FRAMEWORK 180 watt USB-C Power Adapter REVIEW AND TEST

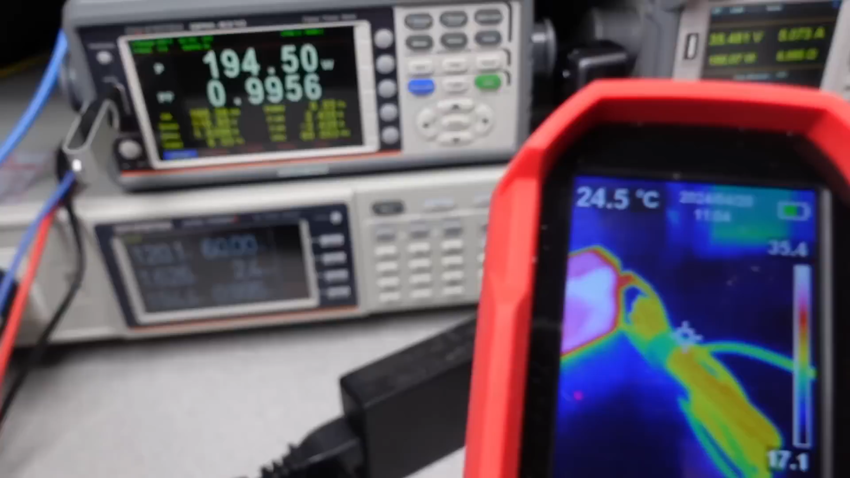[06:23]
On screen: spot 24.5°C
Let's face it. You want it smaller? This means they get hotter. In this case, half an hour, things look more or less reasonable.
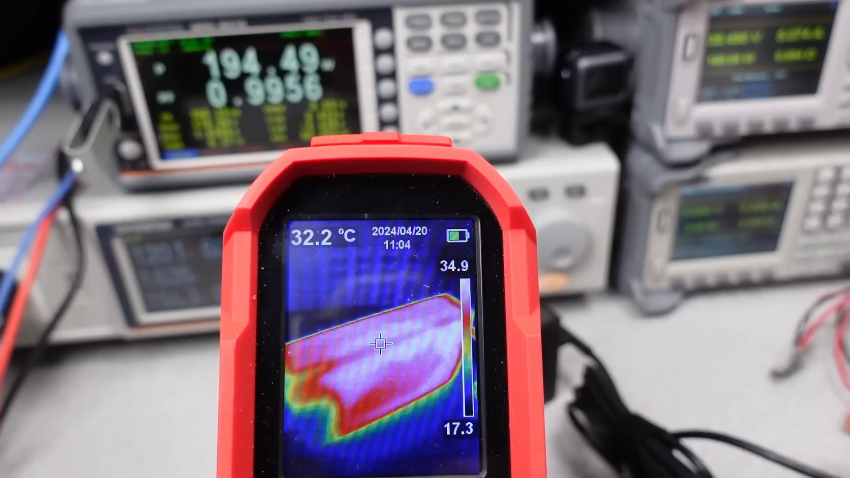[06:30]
On screen: spot 32.2°C
Mid 50s of degrees Celsius. After an hour, or even longer as it turns out,
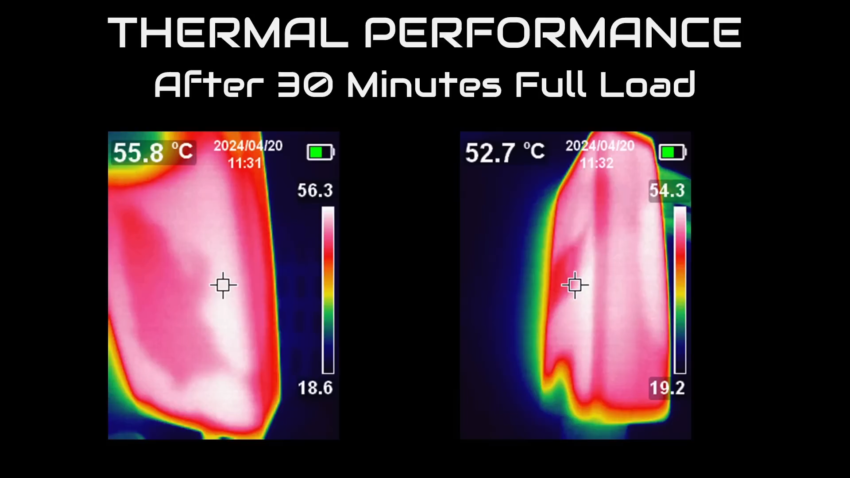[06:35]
it achieves thermal equilibrium and sits at around 63 degrees. That's 145 degrees Fahrenheit.
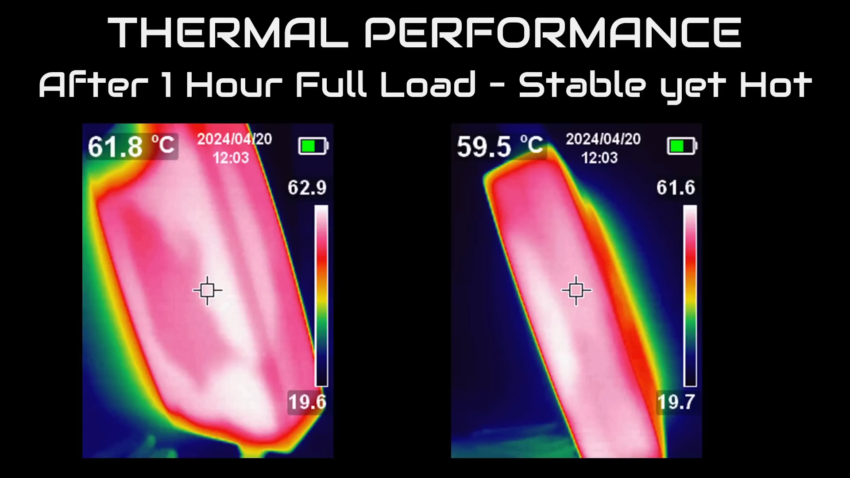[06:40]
This is hot, but it's better than most other adapters. And in this power range, it's a very good result.